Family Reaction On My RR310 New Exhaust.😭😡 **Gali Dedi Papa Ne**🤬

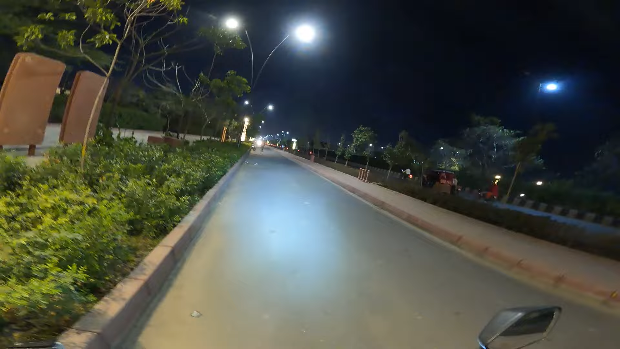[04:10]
ओए होए पावर है भाई, पावर फुल पावर। तो भाई रात का टाइम है और ब्लैकी के साथ मैं हूँ यार, कितना सूट कर रहा है नाम, कितना प्यारा सूट कर रहा है इस पर ब्लैकी।
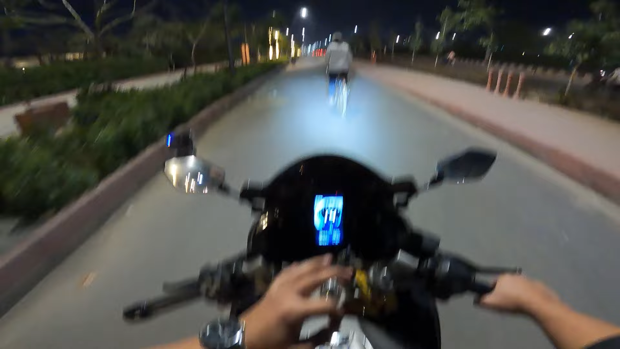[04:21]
तो चलो भाई पेलते हैं गाड़ी को थोड़ा,
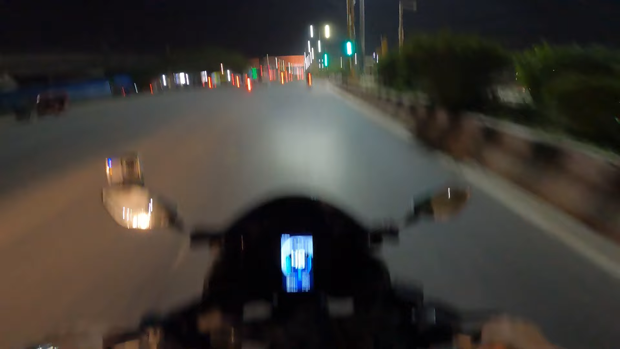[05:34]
देखो फायर बैग आ रहा है भाई अपने आप से ही,
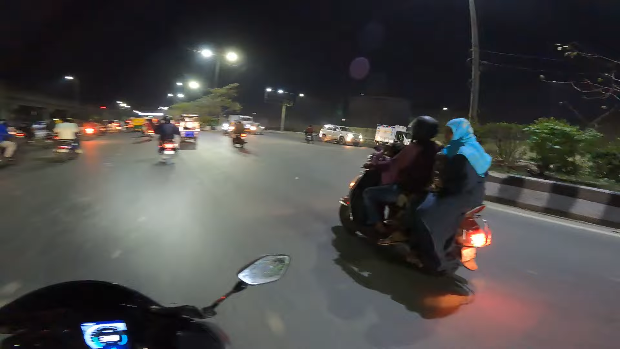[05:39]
और अभी मैं आपको पब्लिक रिएक्शन भी चेक कराता हूँ। देखो बंदे भाई देख रहे हैं गाड़ी कौन सी आ रही है, देखो ऑटो को बगल से निकलता हूँ।
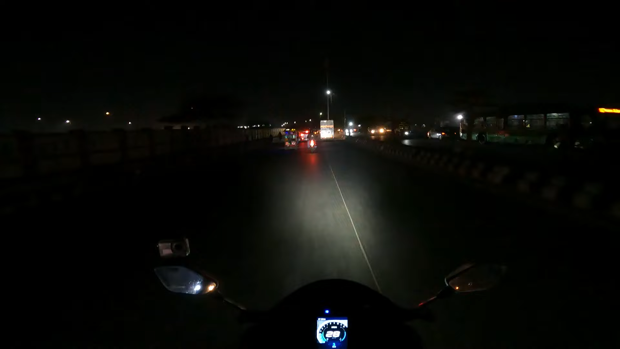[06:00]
तो भाई यहाँ पुलिस वाले अब देखते हैं ये मुझे पकड़ते नहीं, फिलहाल मैंने उन्हें देखा नहीं क्योंकि मैं आराम आराम से जा रहा हूँ। तो भाई यहाँ का जाम यार समझ नहीं आ रहा मुझे, हर बार ही लगता है इधर भी
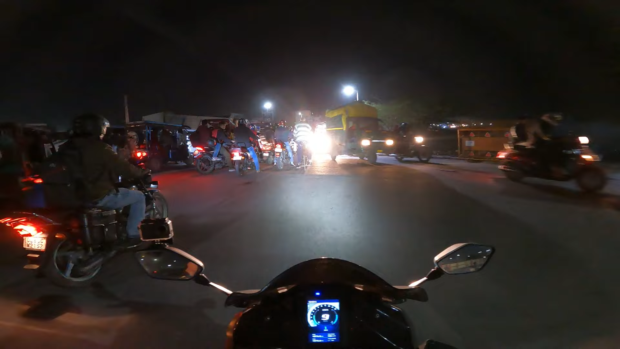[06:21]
भाई साहब कैसे भरे पड़े लोग यार। देखो